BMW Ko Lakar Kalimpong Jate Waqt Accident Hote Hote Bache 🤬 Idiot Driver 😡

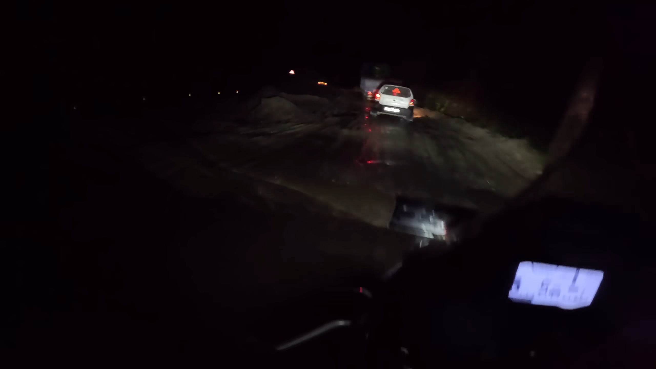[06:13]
वहूत गंडों से भाई यसे रास्तर में चल रहे है भाई कप हो पोचेंगे कालेम भूंग यार आस्तो काफी टाम लग या एठो
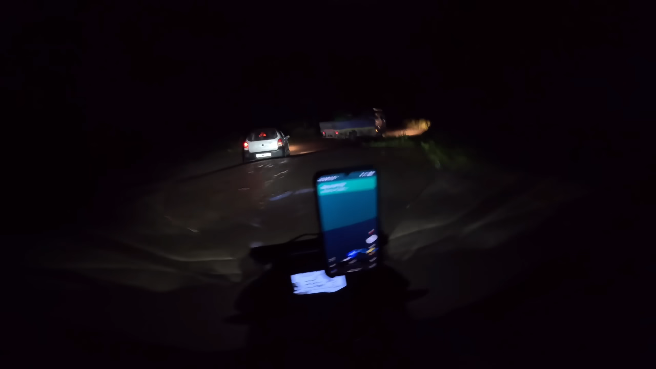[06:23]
रास्तो देखर कितना जोड़ाब है यह को अर यह रास्ता तो अफ ही जदा गारी चल रहा है कि नहीं चलता है तो
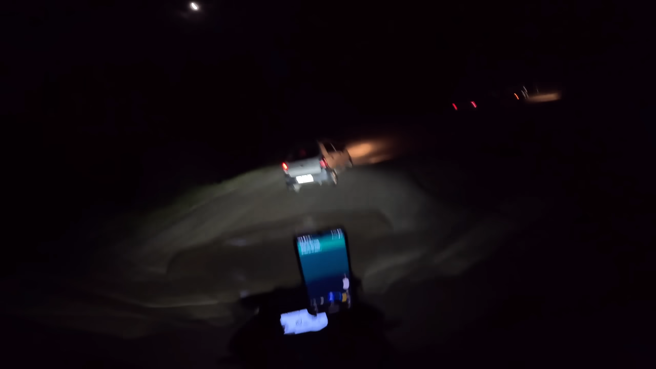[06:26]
पक्का उदर का शिल्वोडी का रास्ता ना ब्लॉग होगा
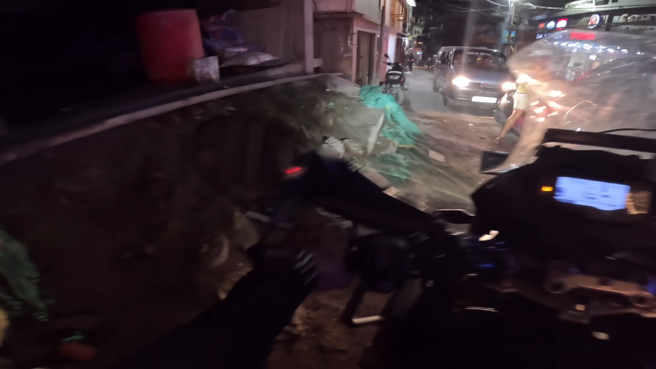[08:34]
और यहां पर इतना गंदर जाम लगा हुआ है ना में क्या बता हूँ अब उत्वड़ा मुश्किल है यहां पर निकलना ओ
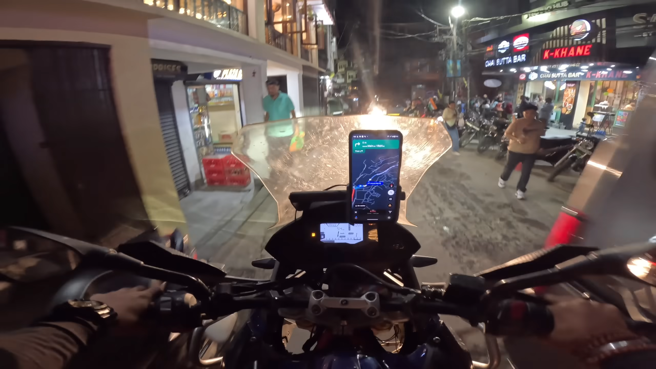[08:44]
निकल गए
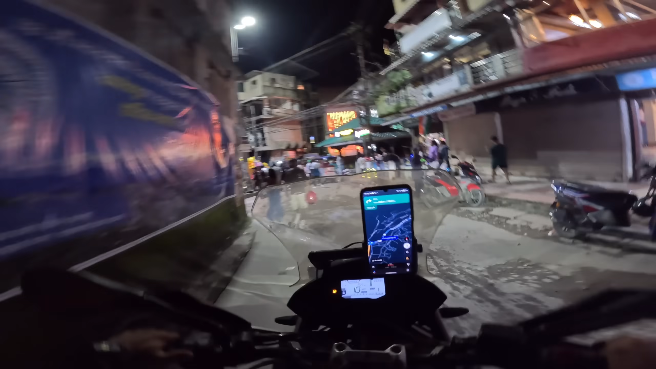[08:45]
देभी और सजनो वेलकम टू कालेंग पॉंग पॉंच चुके हम कालेंग पॉंग एंड
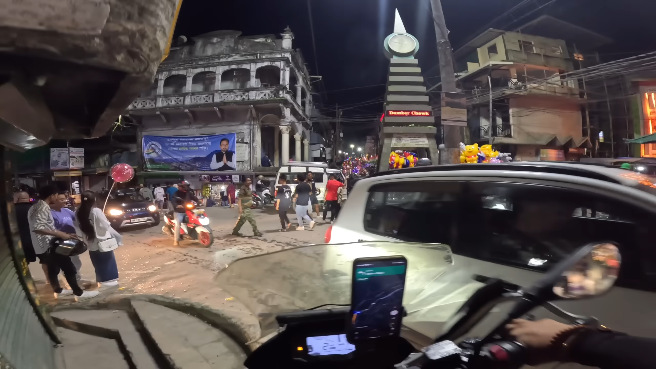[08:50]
यहां पर क्या भाई मेला लगा है गया यहां पर तो बहुत ज्यादा लोग